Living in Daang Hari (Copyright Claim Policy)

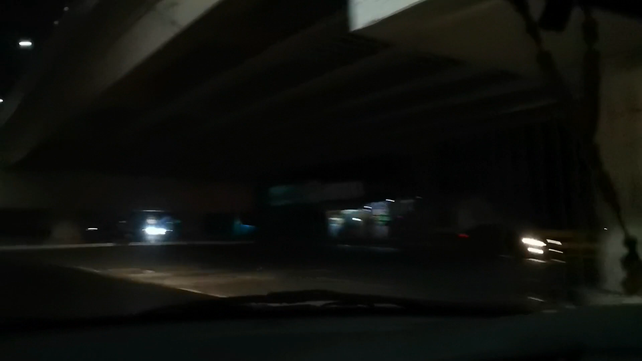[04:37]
Nakabukas tadi yung Daang Highway flyover, Dad. Oh, yung bukas. Yes, the Great Wall of Daang Highway.